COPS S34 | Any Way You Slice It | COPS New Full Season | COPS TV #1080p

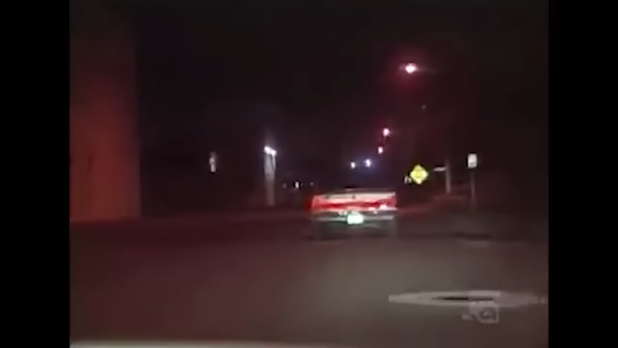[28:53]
I'm going to stop this car for speeding. It's going a little fast through a residential area.